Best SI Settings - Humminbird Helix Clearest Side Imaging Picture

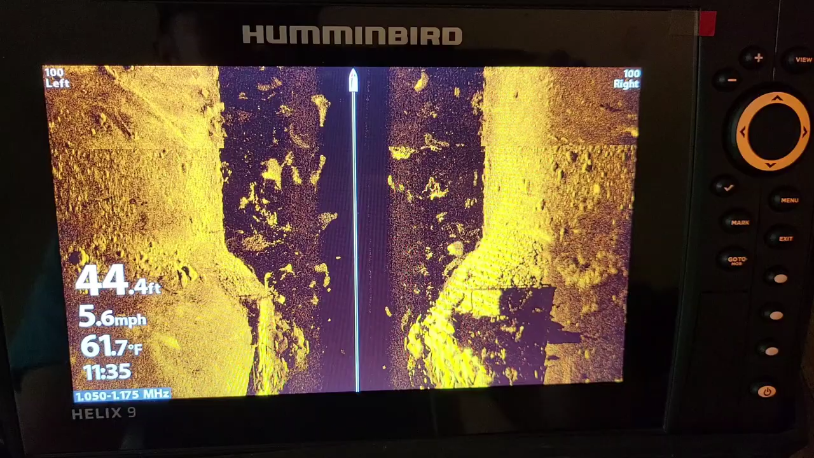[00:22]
On screen: depth 44.4 ft, water 61.7°F, speed 5.6 mph
All right guys we're going to dive right into these settings and the first thing I like to do I have this on simulator simulator mode right now just so I'm inside and you guys can actually
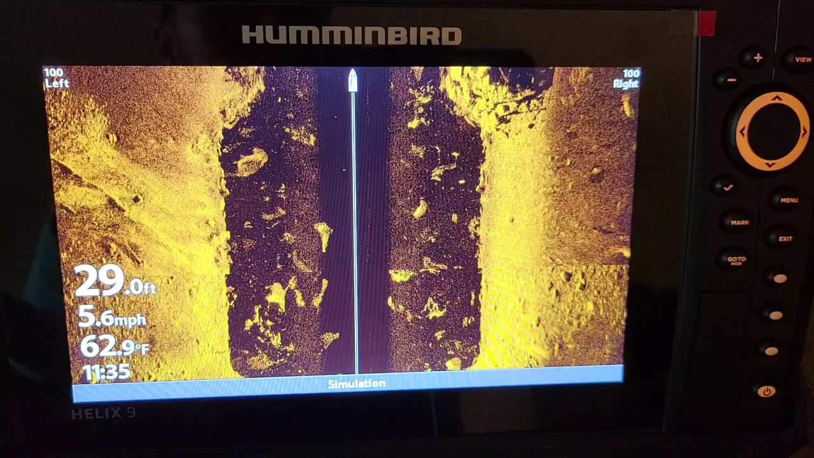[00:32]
On screen: depth 29.0 ft, water 62.9°F, speed 5.6 mph
see the screen without any kind of glare and the first thing I want to do guys and you can do this out on the water and just take this cursor and just hit the left or the right up down and it's going to pause the screen and this is how I like to get the best settings no matter what water I'm in but the first thing I want to say guys is hit that menu button twice get in your main setup menu and take your unit
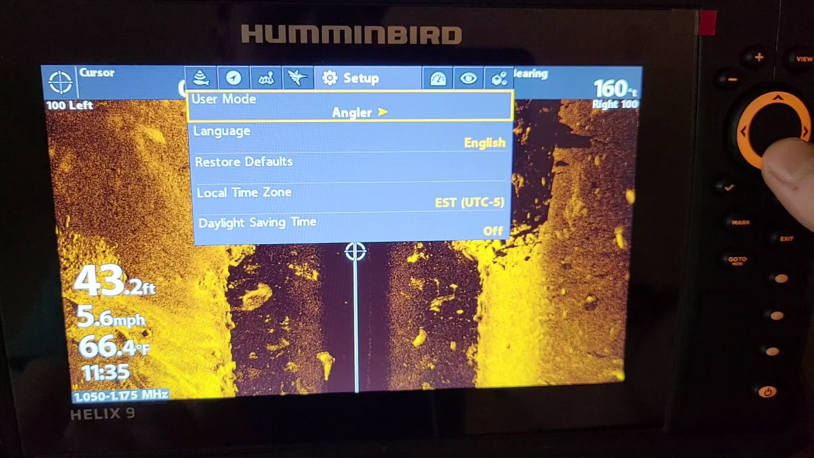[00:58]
On screen: depth 43.2 ft, water 66.4°F, speed 5.6 mph
and switch it from user mode from angler to custom.
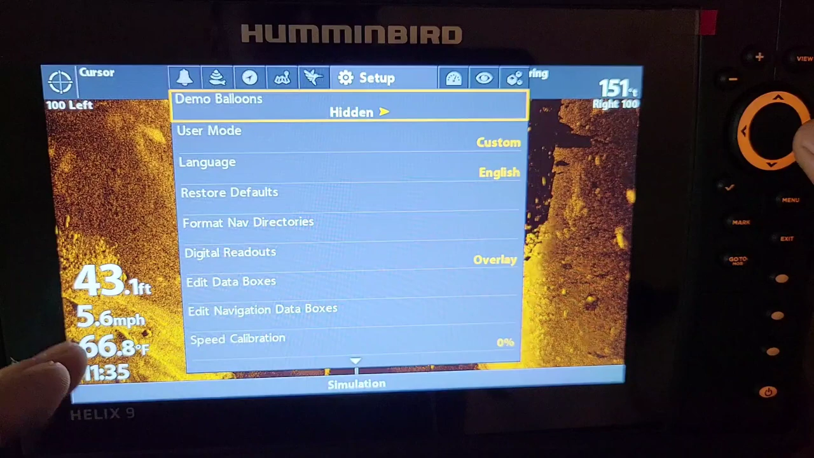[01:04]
On screen: depth 43.1 ft, water 66.8°F, speed 5.6 mph
This is going to give you a lot more options and it's going to give you I'm actually I'm going to go back to
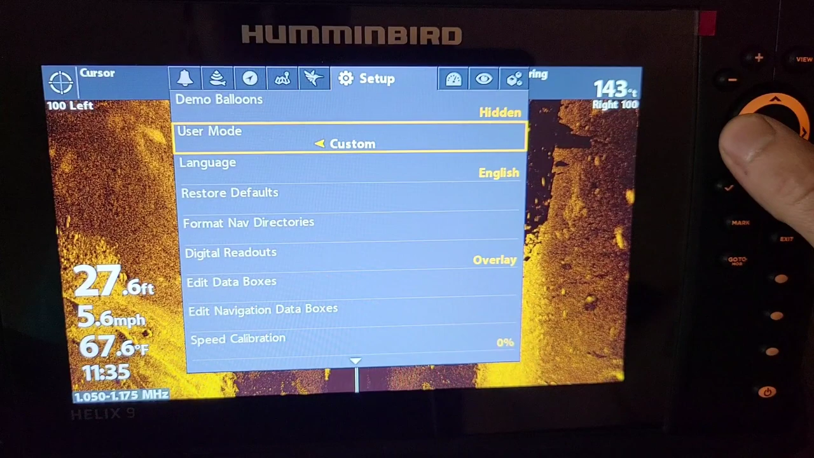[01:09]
On screen: depth 27.6 ft, water 67.6°F, speed 5.6 mph
angler mode and hit this menu button once on SI and it doesn't have an SI enhance. It does have sensitivity and contrast but it doesn't have SI enhance which gives you a contrast. Now I'm going to go back in here hit the angler mode exit out hit that menu button once to get in your quick menu and now we have an SI enhance.
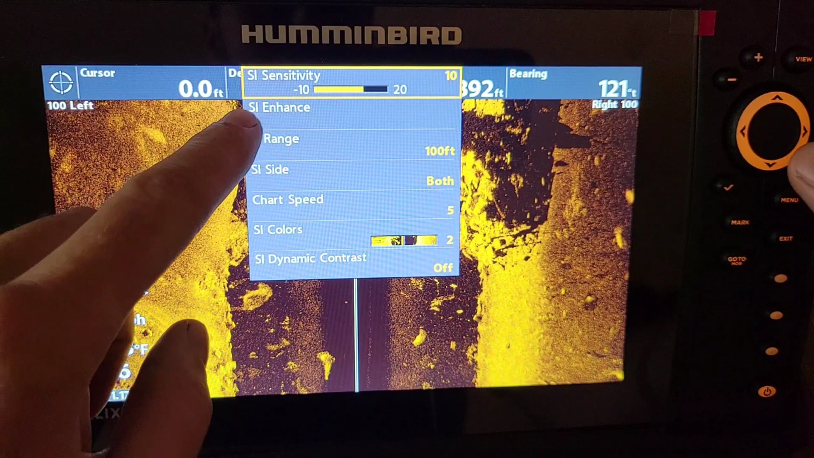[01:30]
So as sensitivity the darker the water the lower you want your sensitivity if you're in clean water clear water I like to keep
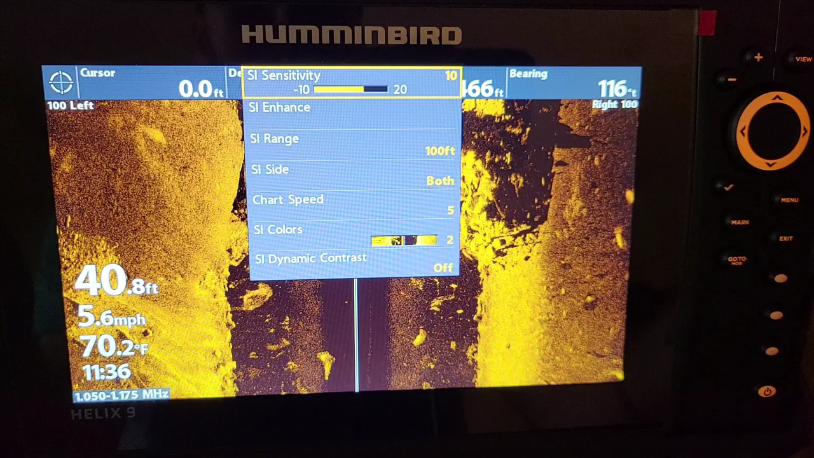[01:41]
On screen: depth 40.8 ft, water 70.2°F, speed 5.6 mph
that between 10 and 12 but I fish a lot of stained water not muddy water just a little bit stained and I get the best settings on the sensitivity with an 8. I'm then going to go down and the contrast is now in the SI enhance your cursor over and you got contrast right here. If you go too low on the contrast it's going to wash out the screen just like this here. I like my contrast on 12 if I'm on any kind of super clear water I might go down to 11 or 10 but 12 gives me a great just a great a great clarity on the screen.
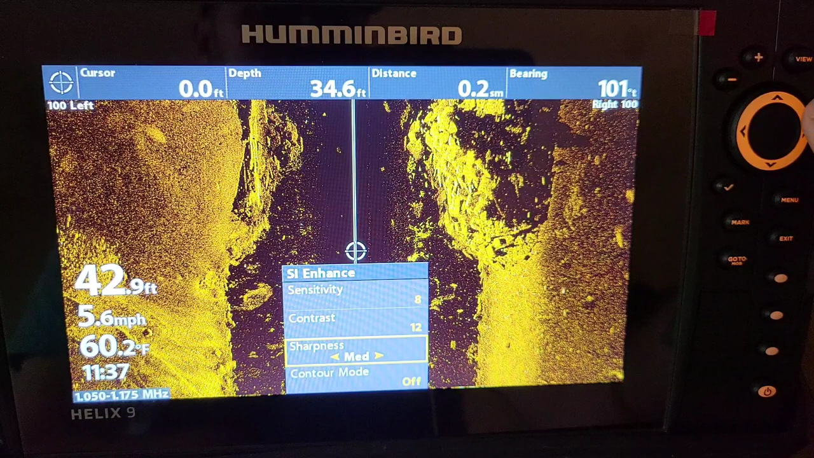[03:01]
On screen: water 60.2°F, speed 5.6 mph
gives each little pebble each little rock a little more detail it adds more pixels to the frame and uh if you're on super clear water I have gone up to medium but high just seems a little too much as you can see right there I like mine on low the next thing I'm going to talk about guys is the SI dynamic contrast and I'm actually gonna exit out of here one time hit that menu button again and down here at the bottom of the screen we have SI dynamic contrast and we
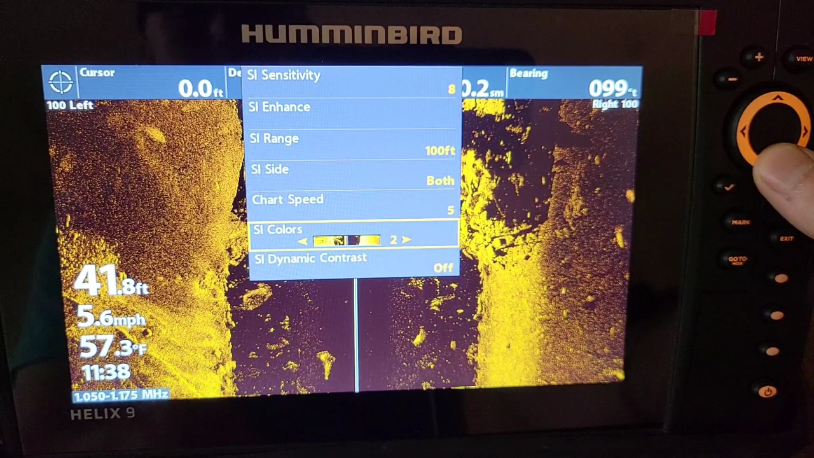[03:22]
On screen: depth 41.8 ft, water 57.3°F, speed 5.6 mph
can turn that on and it's going to darken the screen out but our shadows and the picture just gets really really nice and uh go back and forth between that a couple times there's nothing wrong with this picture here but I just for some reason the shadows and the fish and
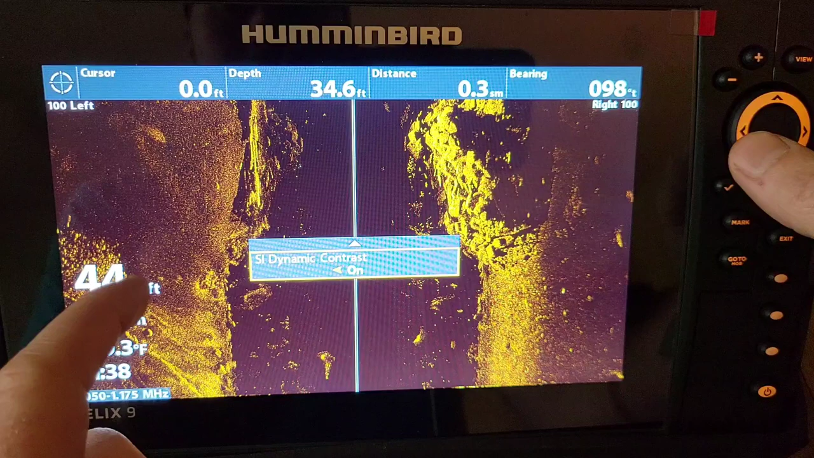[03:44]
the hard the really hard stuff the returns like fish and bait really come up really clear so that's something guys that that's how I get my my